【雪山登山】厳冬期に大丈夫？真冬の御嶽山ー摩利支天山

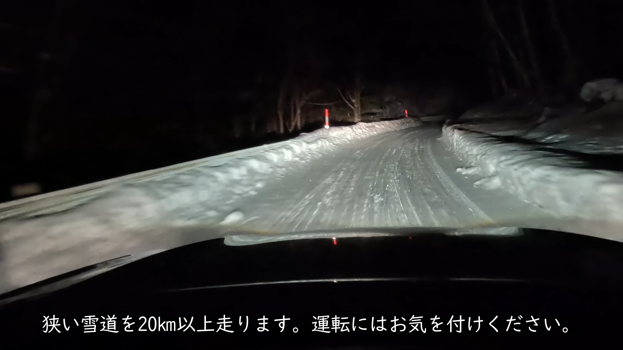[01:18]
アイスバーンといいますか、そんな感じの道をですね、20キロ以上走ってきました。なかなか大変でした。